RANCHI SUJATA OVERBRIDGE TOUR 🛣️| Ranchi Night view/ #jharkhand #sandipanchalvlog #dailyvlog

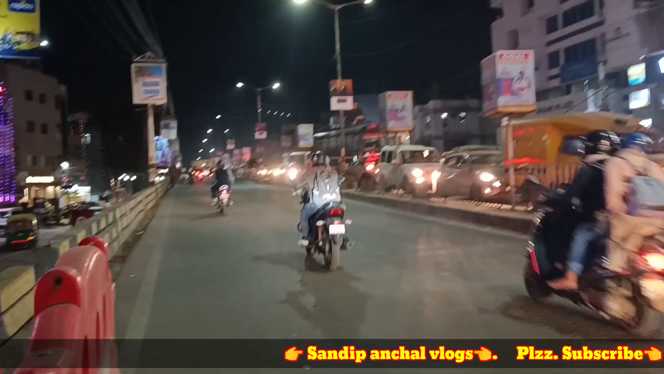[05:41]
जाएश देख सकते हैं कि हम आच चुके ऑबर बिर्ज को उपर में और जाएश देख सकते हैं
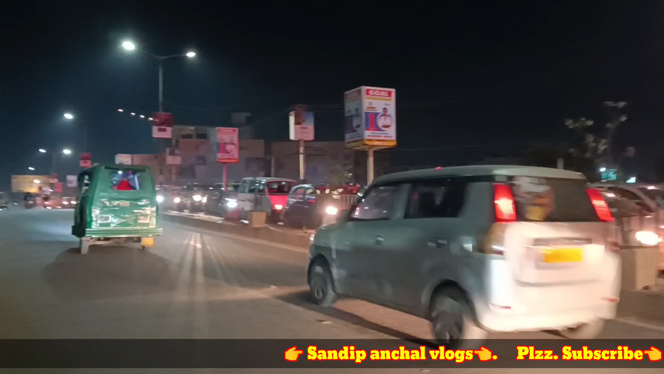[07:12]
तरह से खाट काफी सुन्दर और गाईजराचि सहर का नाइट विव ऐसे भी काफी सुन्दर दिखता है डाधने पीछे में देक्षन